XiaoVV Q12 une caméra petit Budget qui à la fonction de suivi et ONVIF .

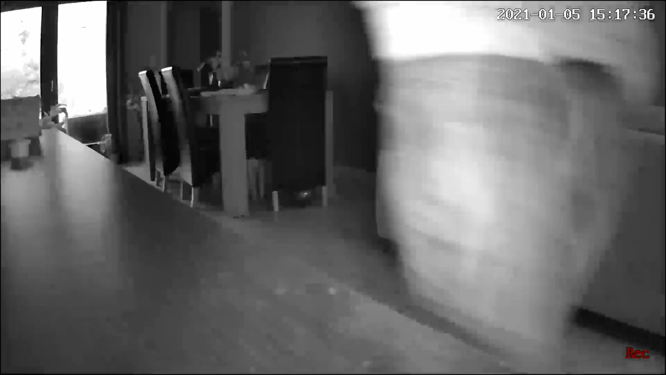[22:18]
un petit peu plus ça aurait été mieux mais en 20 fps on aura moins de saccades que les caméras réoling
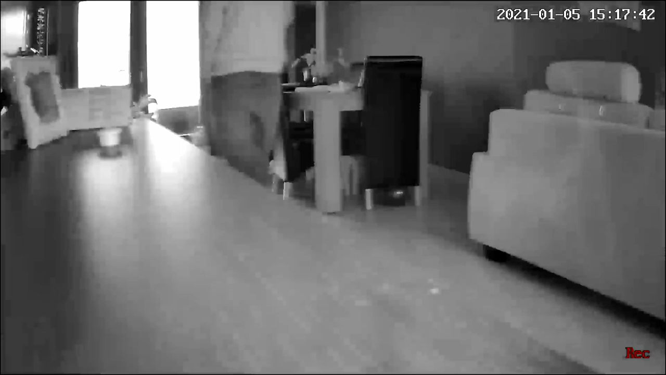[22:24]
mais je vous rappelle ici on est en filaire on est en filaire donc c'est tout à fait normal donc moi je vais vous montrer des petites images de ce qu'elle peut faire en jour en nuit
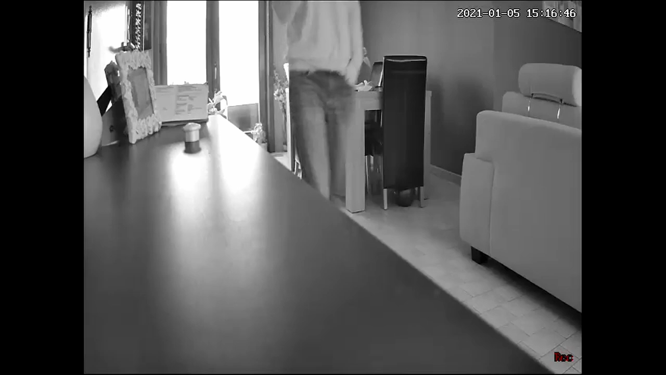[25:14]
va toujours bouger donc je l'ai désactivé